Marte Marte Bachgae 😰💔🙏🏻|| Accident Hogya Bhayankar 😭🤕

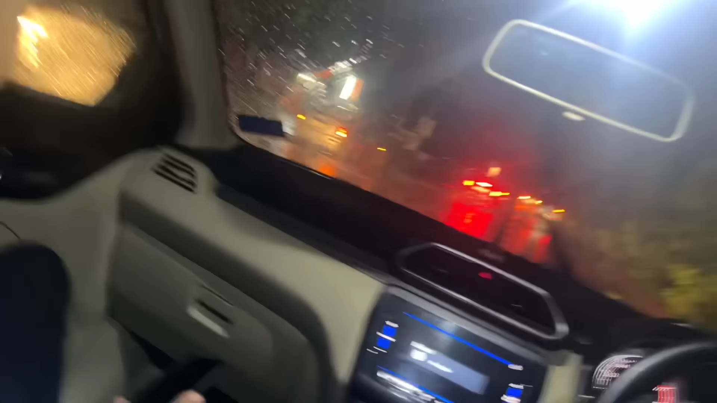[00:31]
भाई मेरे को तो लगता है कि कुछ सीन होता है, इतना जाम इतना ट्रैफिक और फिर भी किस तरह पहुंचे, कितना टाइम रह गया रे भाई?
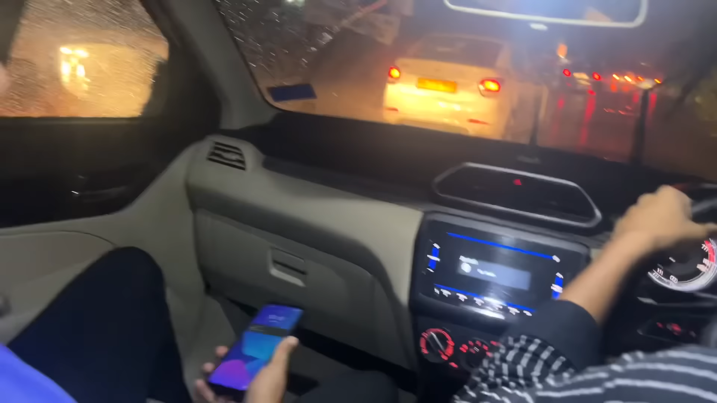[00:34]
पहुंच गया, मतलब आगे खड़े हमने उस तरफ से देखा था भाई उधर किधर खड़े है थार,
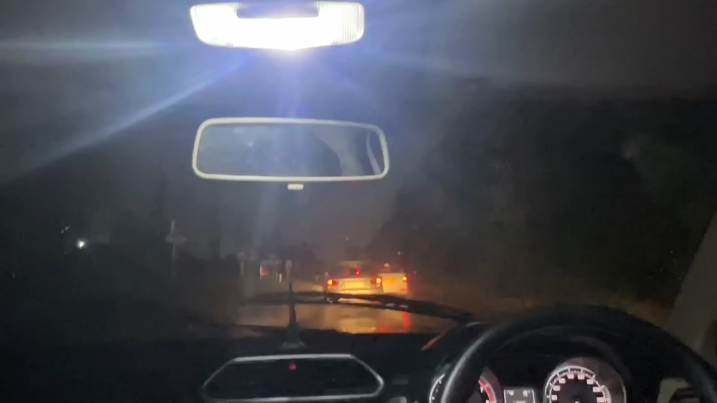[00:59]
भाई बोला गया वो खड़ी थार, भाई तो सिर्फ थार खड़ी है। गाइस अभी दिखाता हूँ, वही टेढ़ी हो रखी है तो फक भाई।